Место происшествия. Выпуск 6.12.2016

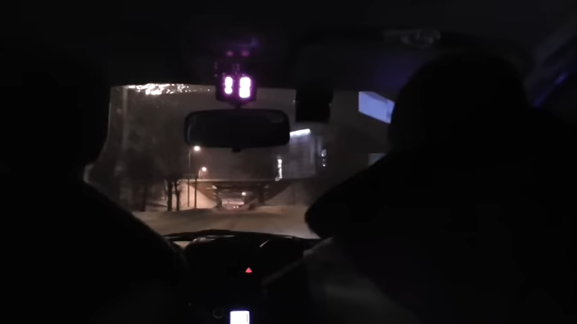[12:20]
Сотрудникам ДПС не подчинился водитель белой иномарки.
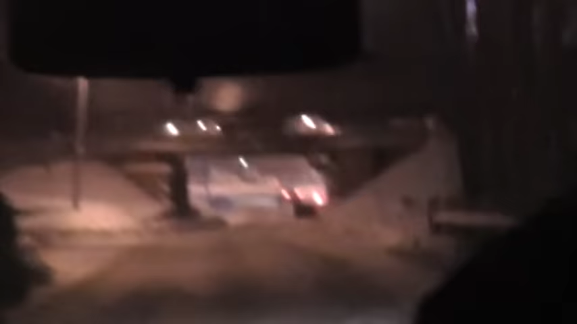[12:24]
Машина поехала по автотранспортному переулку в сторону Комсомольской площади. Сюда белая, седан длинный такой. Не вон прямо-то?
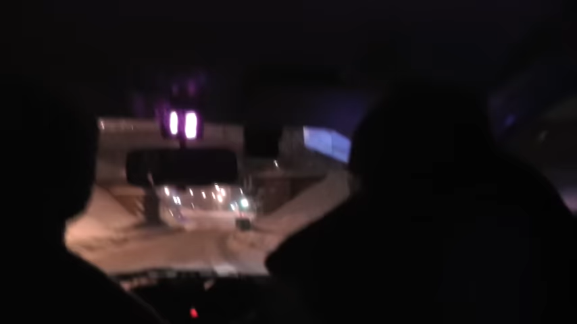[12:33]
Вон, в общем, вон есть. Полицейские приблизились к машине у пенсионного фонда.